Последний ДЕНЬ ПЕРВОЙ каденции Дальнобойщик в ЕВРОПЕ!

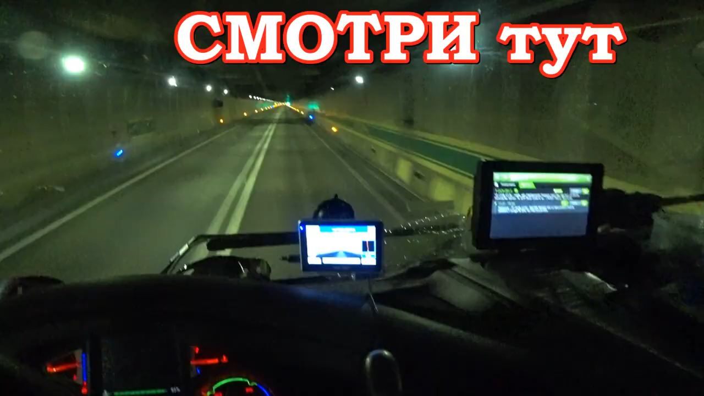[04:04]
я уже снимал видео насчет туннеля туннель от 13 километров с половиной самый большой туннель